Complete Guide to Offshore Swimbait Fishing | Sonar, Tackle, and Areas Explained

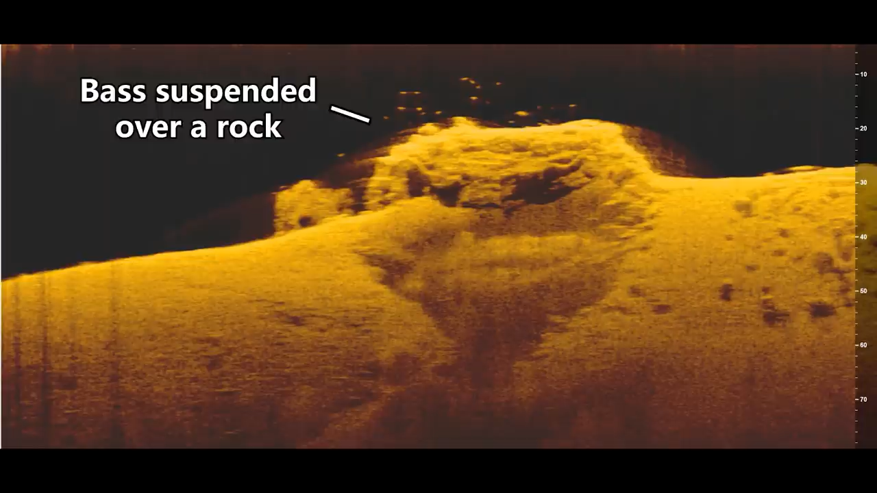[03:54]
And that allows you to pinpoint your cast and get that bait right in front of those fish, which is the key to catching suspended bass.
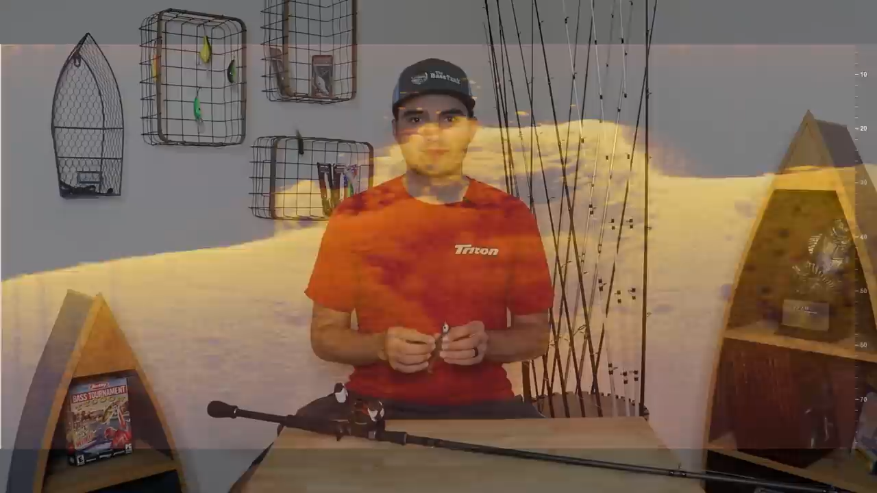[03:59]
Now, there are a lot of different types of cover that these bass will suspend around. And here are just some examples of suspended bass that have graphed in the past.
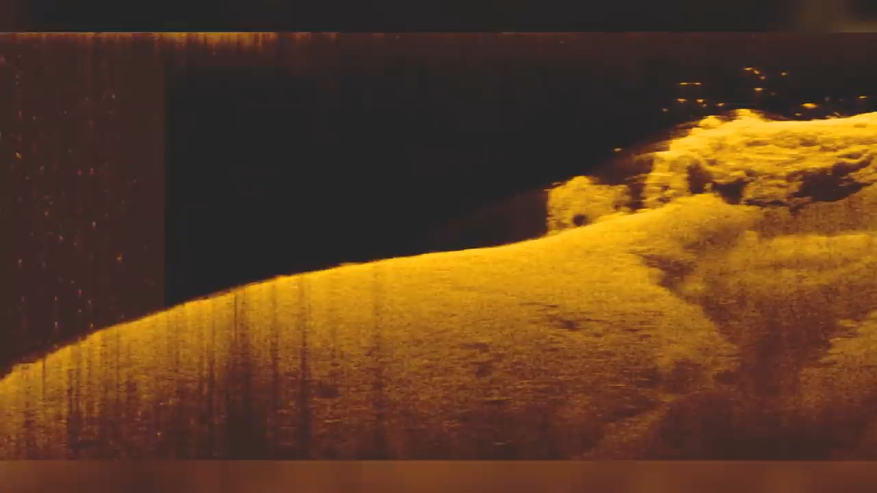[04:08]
Sometimes they'll get around big boulders or rocks and they'll suspend five to 10 feet off the rocks, but they won't be all the way up by the surface.
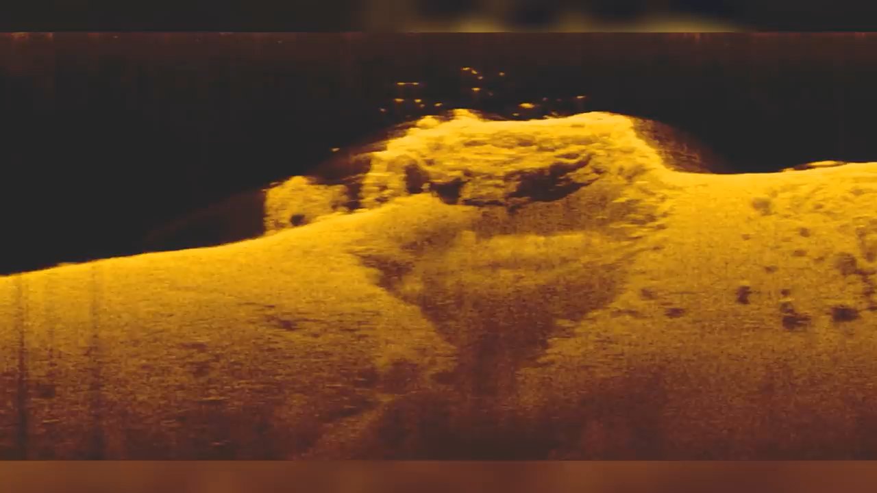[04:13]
They'll kind of be in the middle of the water column. Sometimes you can find them suspended over the top of standing timber, or they'll actually be in the center of a tree halfway down the tree and they won't actually be on top of it.
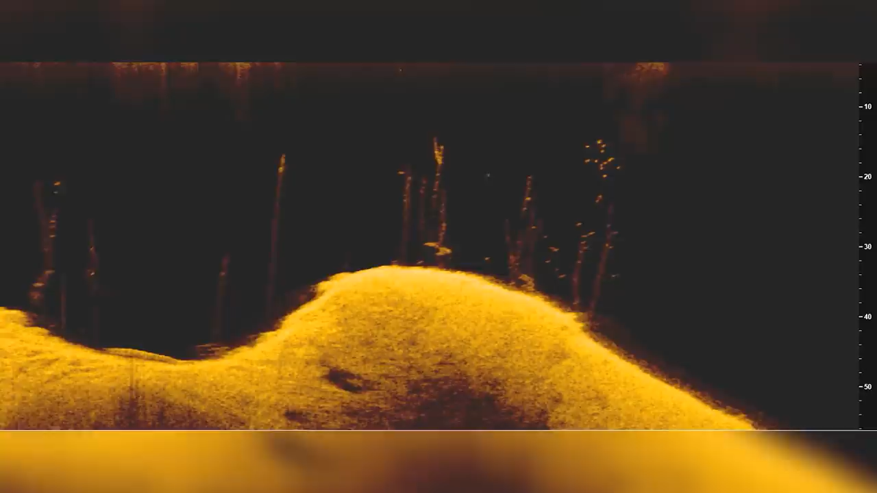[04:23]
They'll be right in the center of it.
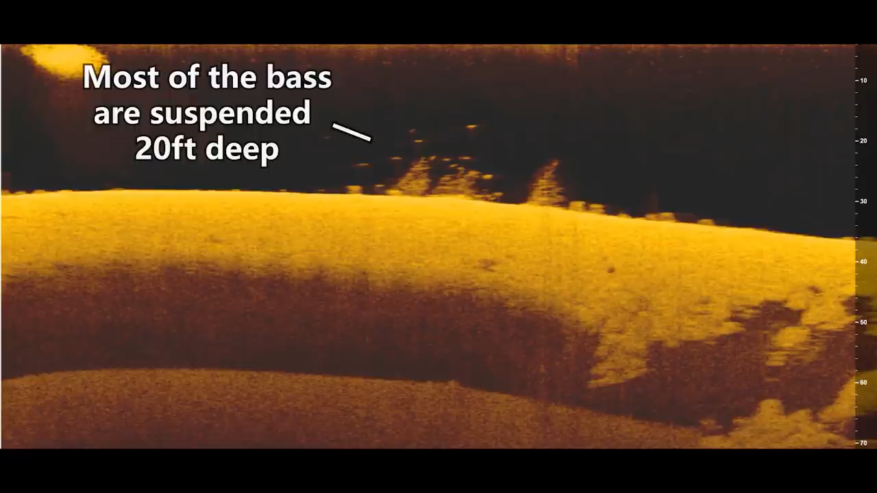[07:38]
And what I'm going to try to do is actually cast my swim bait, let it sink down to the level of those fish, and then reel it through those fish.
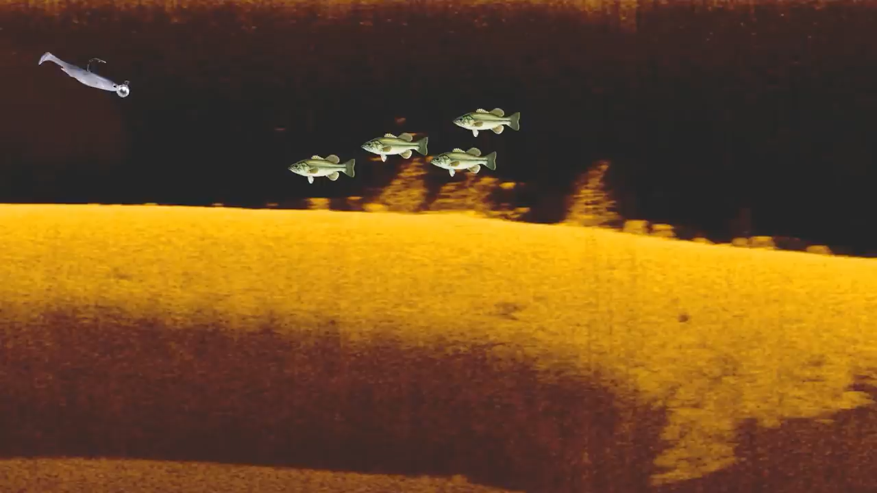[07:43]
Again, if you aren't finding these fishery electronics and you don't know what depth they're at, it's very difficult to catch these suspended bass. You really need to bring this bait pretty close to those fish for them to actually react to it.